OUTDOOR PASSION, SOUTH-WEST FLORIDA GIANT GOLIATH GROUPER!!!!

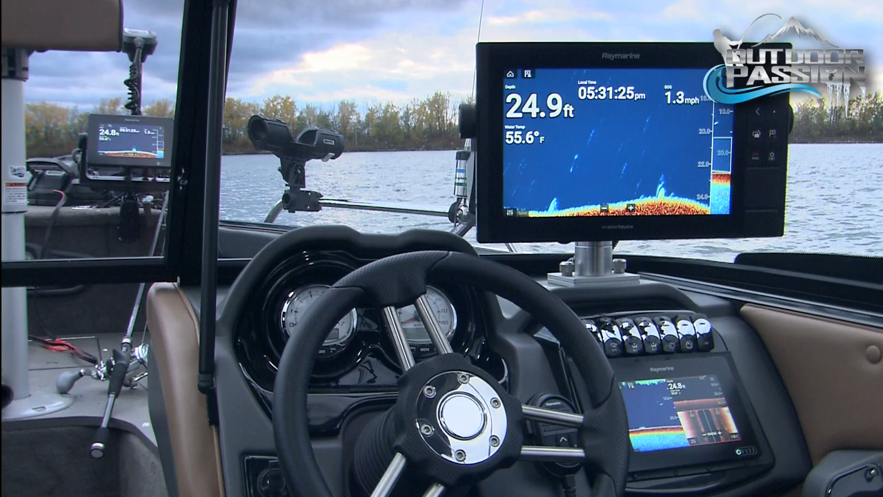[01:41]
On screen: depth 24.9 ft, water 55.6°F, speed 1.3 mph
And as always, our high-tech segment features tips and techniques that will make your next trip even more productive.
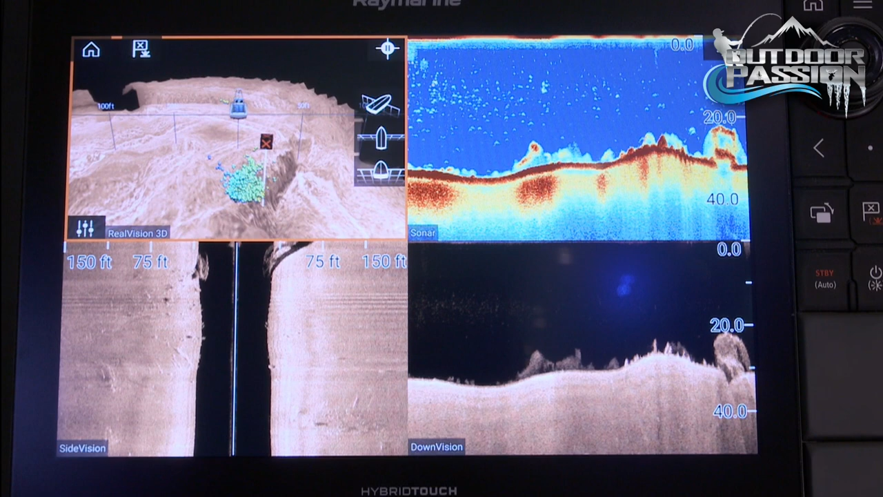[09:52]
We love the advanced features on our Ray Marine,
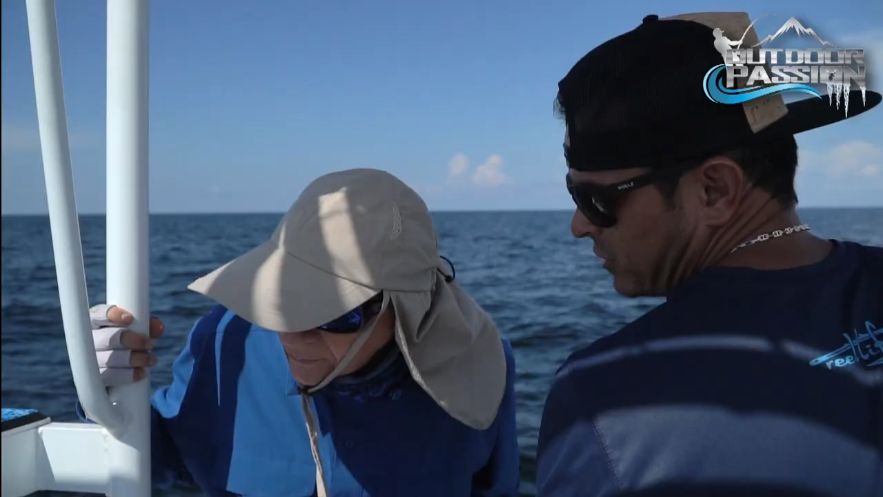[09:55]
like down vision, side vision,
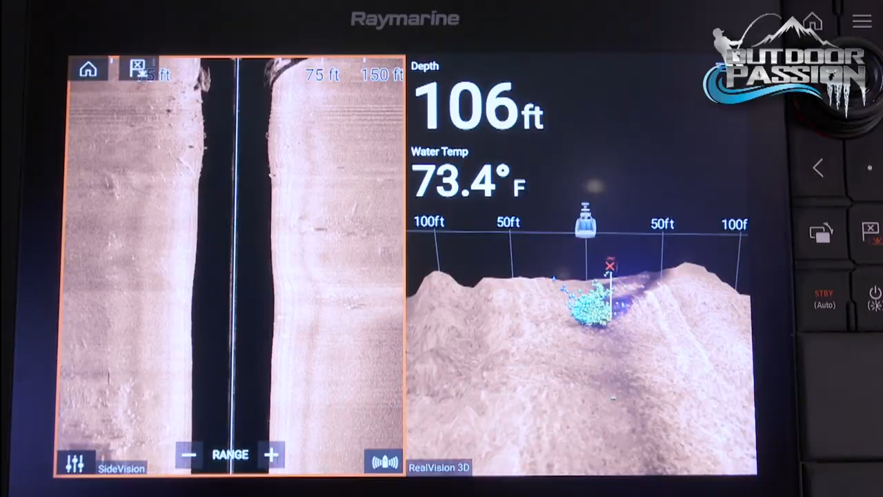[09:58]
On screen: depth 106 ft, water 73.4°F
real vision 3D, and high frequency chirp with maximum efficiency.
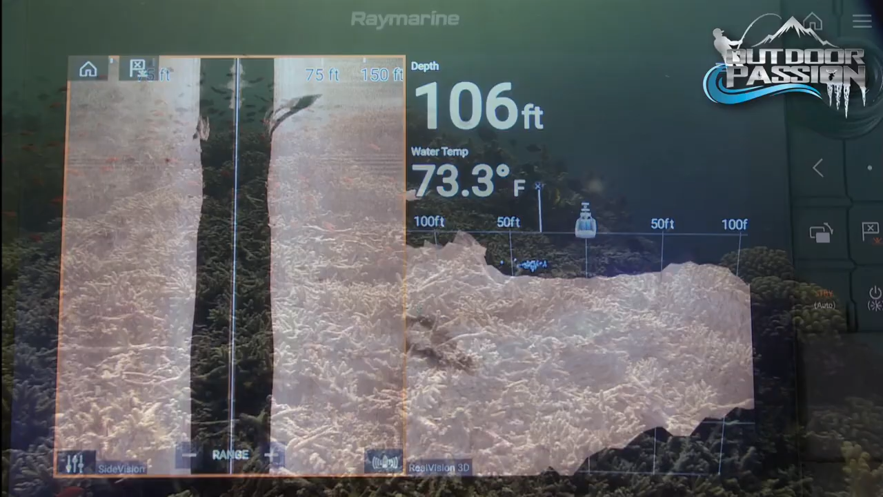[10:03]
On screen: depth 106 ft, water 73.3°F
Goliath groupers love to patrol coral reefs throughout the oceans in water between 100 to 150 feet.
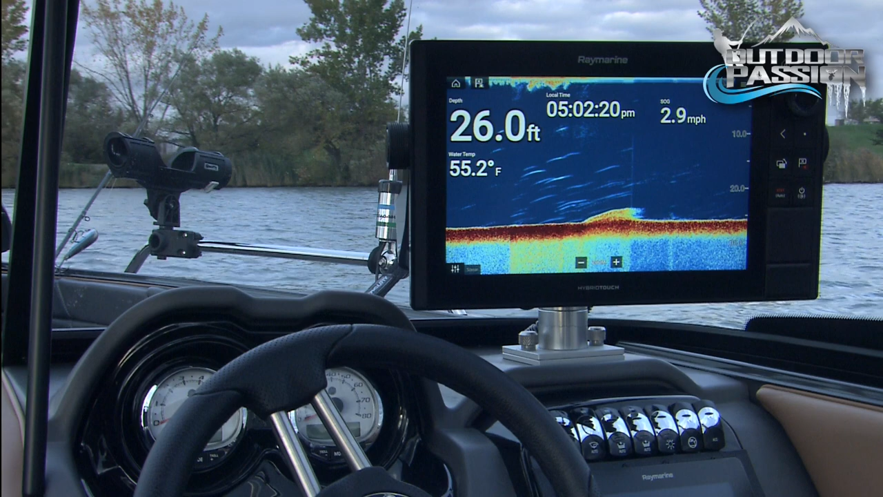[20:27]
On screen: depth 26.0 ft, water 55.2°F, speed 2.9 mph
And these units work with a quad core processor. So it's blazing high speed.
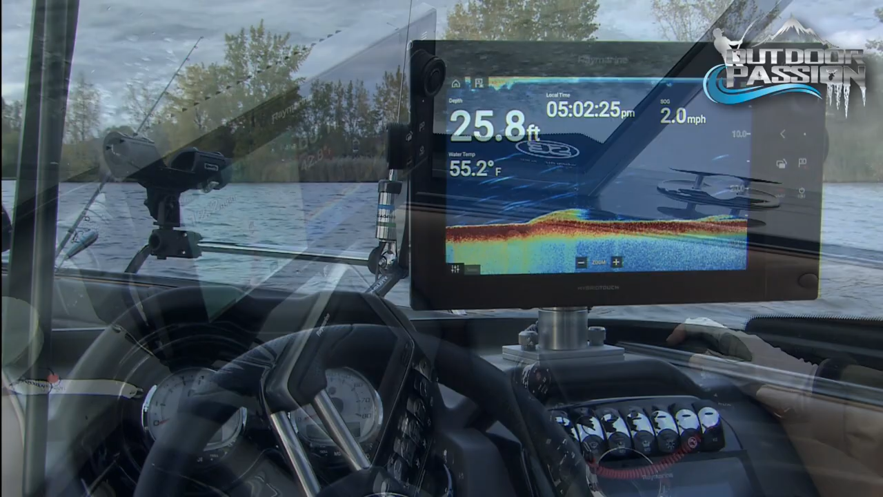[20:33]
On screen: depth 25.8 ft, water 55.2°F, speed 2.0 mph
So everything is done very quickly and they are very powerful. Let's say you're cruising at really high speed.
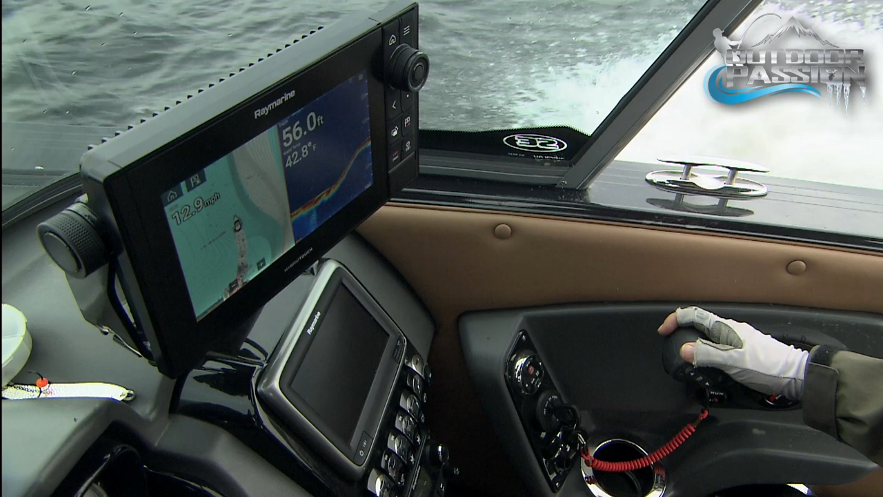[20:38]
On screen: depth 56.0 ft, water 42.8°F
You still get a good bottom lock, a good signal.
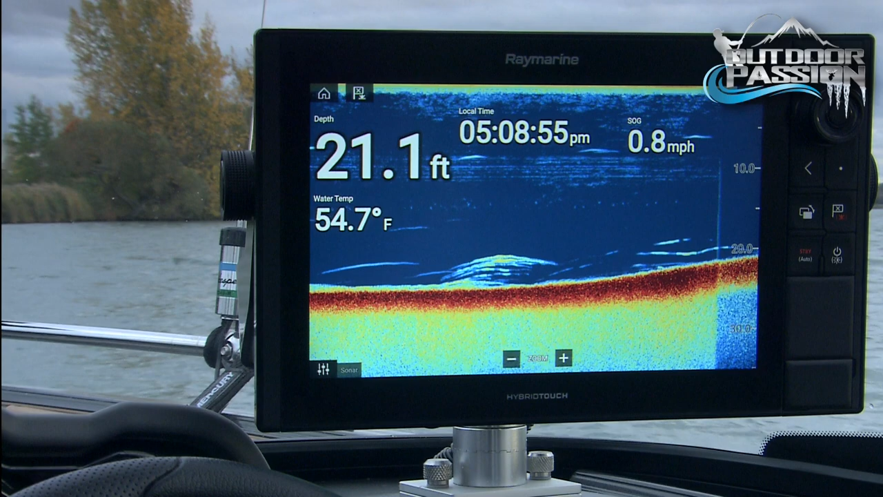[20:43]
On screen: depth 21.1 ft, water 54.7°F, speed 0.8 mph
And you have what we call the real vision 3D. So you see everything in 3D with GPS lock.
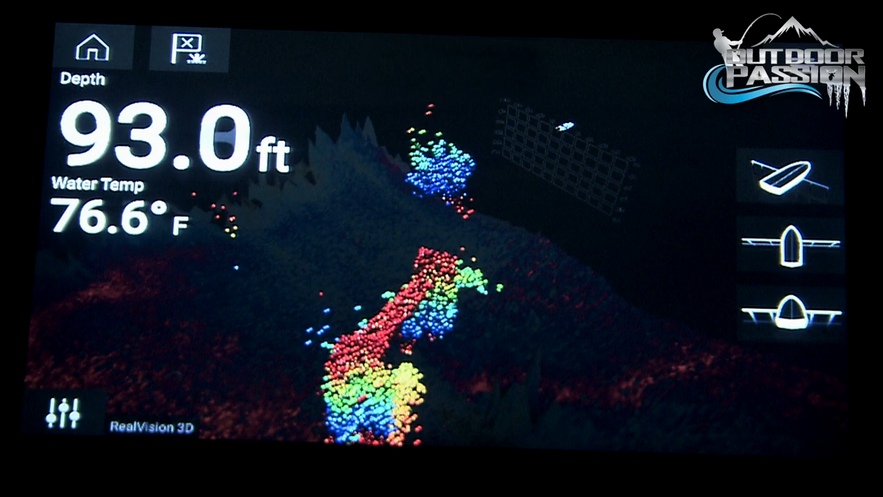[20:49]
On screen: depth 93.0 ft, water 76.6°F
Let's say you have a GPS waypoint. You will see it on your 3D display.
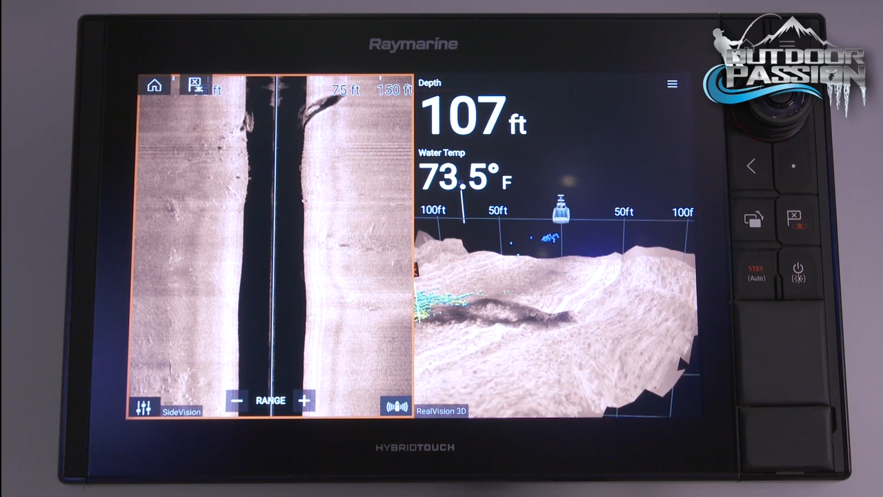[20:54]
On screen: depth 107 ft, water 73.5°F
You really know where you're going. And also this unit works with the Navionics card for navigation.
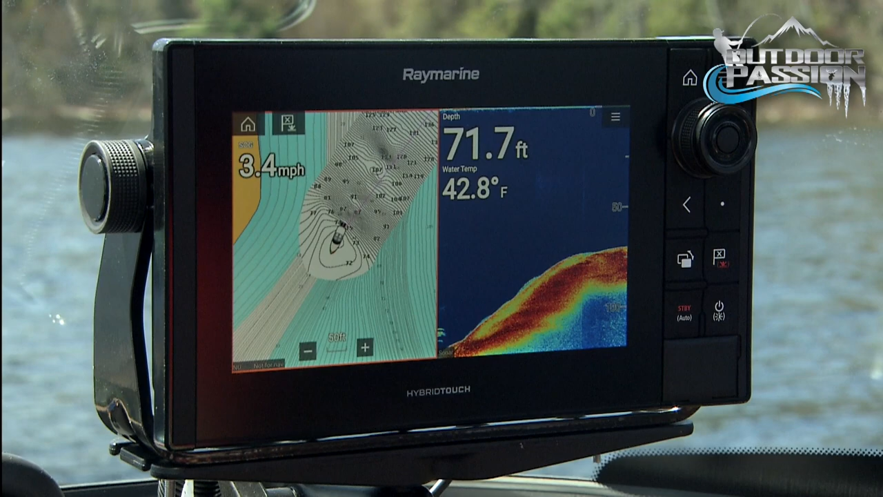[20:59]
On screen: depth 71.7 ft, water 42.8°F, speed 3.4 mph
They call that cartography. With the Axiom Pro, you have two choices.
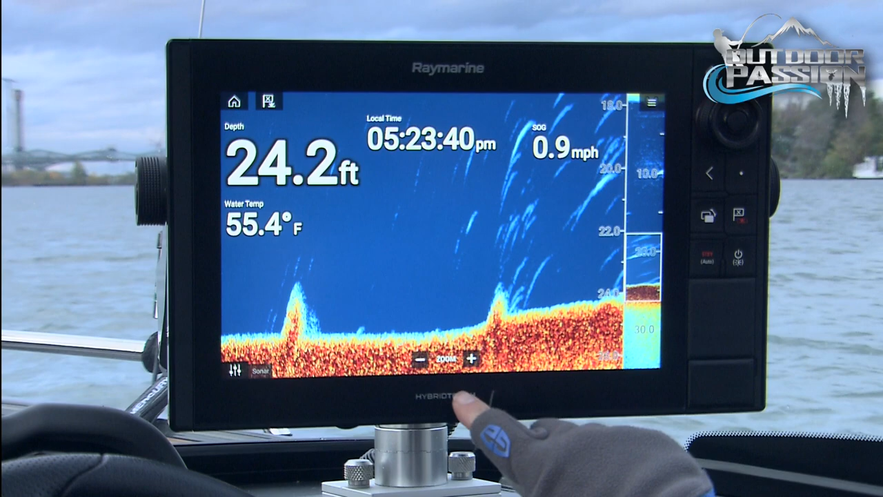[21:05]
On screen: depth 24.2 ft, water 55.4°F, speed 0.9 mph
You have the touchscreen, but also you have a keypad. So you have both on the same unit with the Pro.
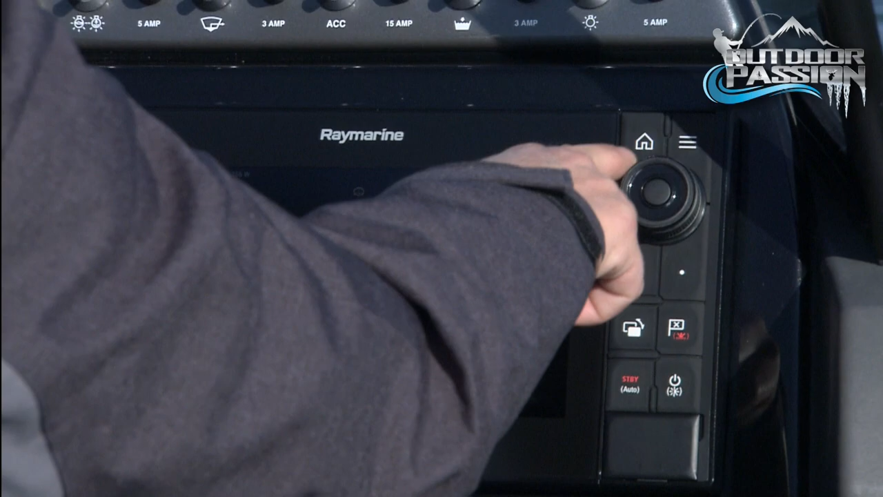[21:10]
So it's really something that can do everything. And you know, these units are very easy to use.
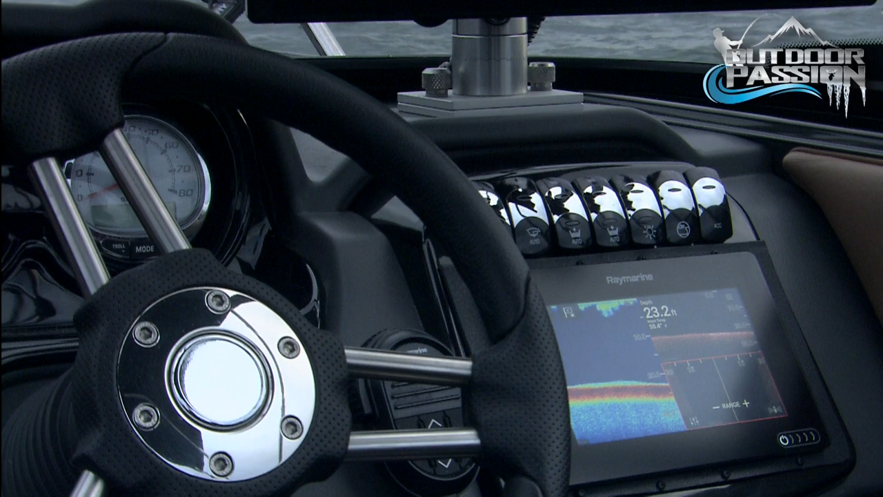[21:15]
Even you, Andrew, in just one day, you would be a master fisherman with the Raymarine Axiom and Axiom Pro.
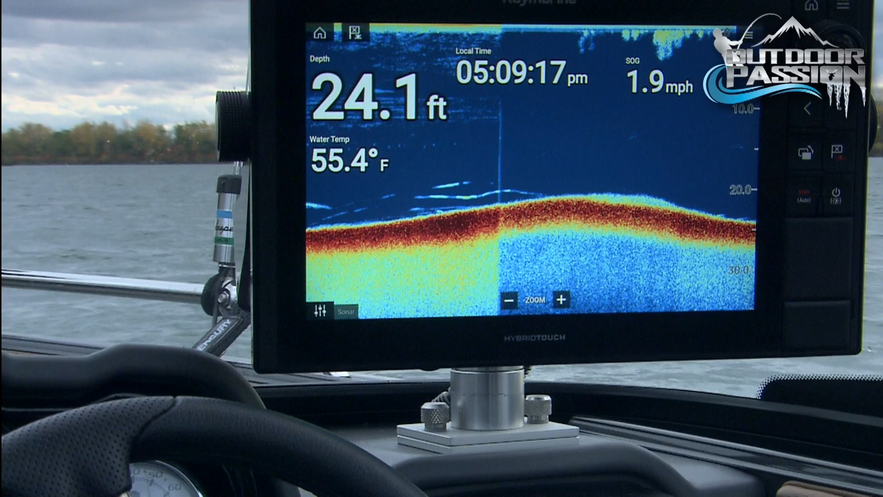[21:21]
On screen: depth 24.1 ft, water 55.4°F, speed 1.9 mph
Unbelievable. Just one transducer does it all.
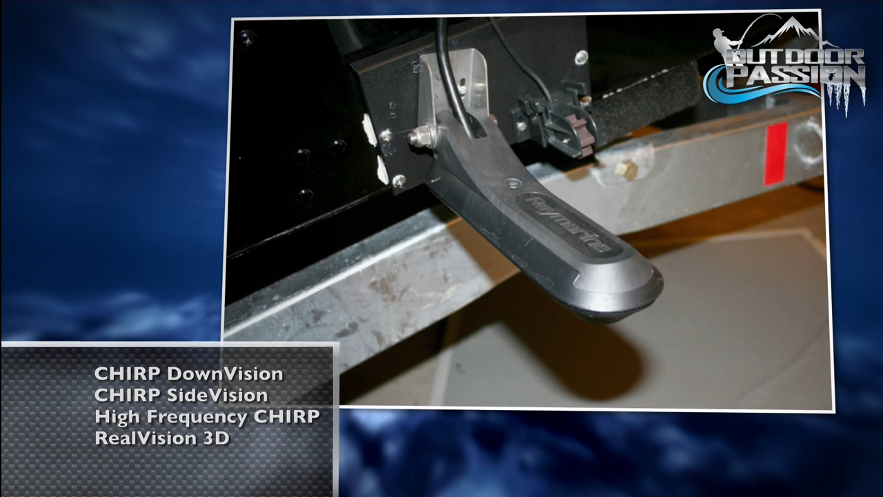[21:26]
Side vision, chirp, eye chirp, real vision 3D.
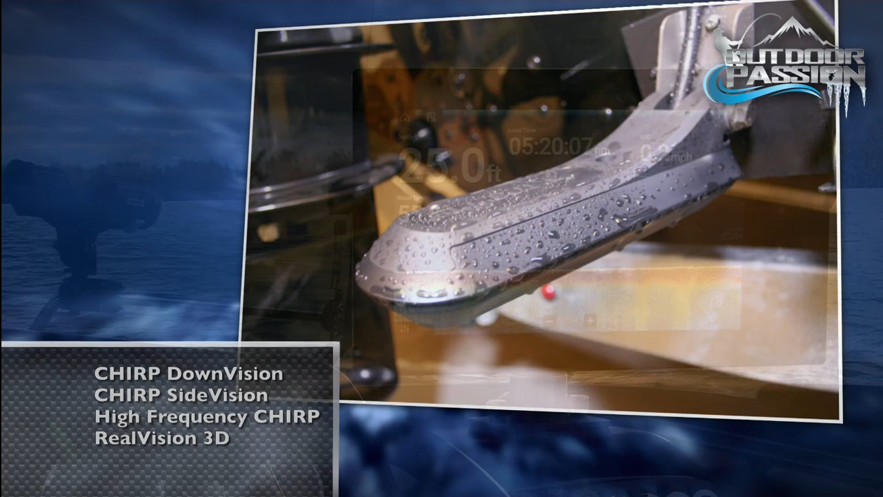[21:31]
And on the unit that is called the Axiom Pro, you have the IPS display.
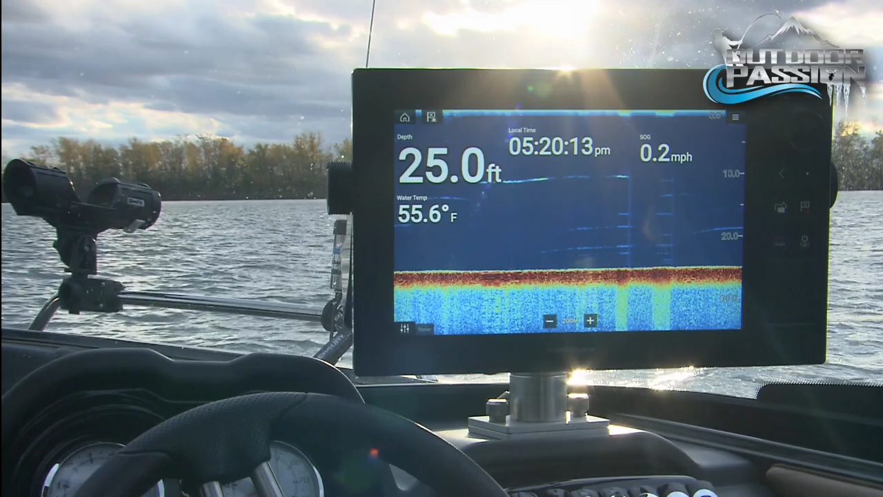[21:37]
On screen: depth 25.0 ft, water 55.6°F, speed 0.2 mph
So if you're in a very, very bright sun, you will still see everything like it was nighttime.
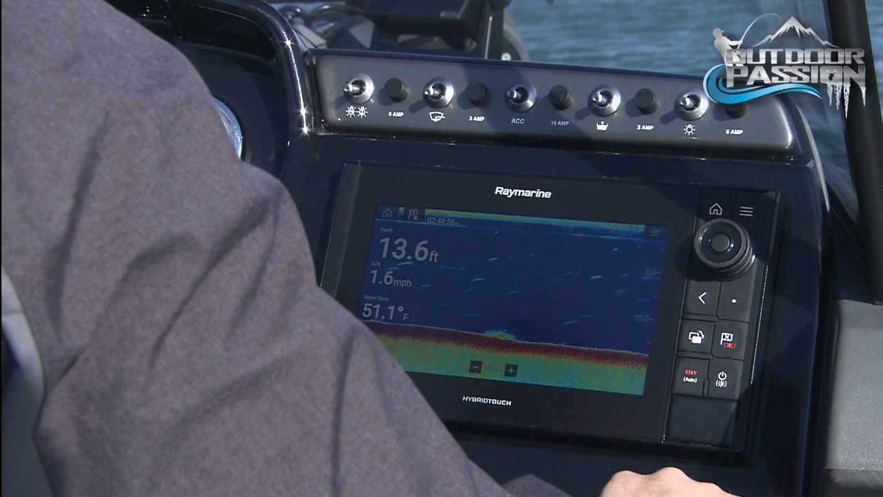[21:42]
On screen: depth 13.6 ft, water 51.1°F, speed 1.6 mph
So I think with the Axiom and the Axiom Pro,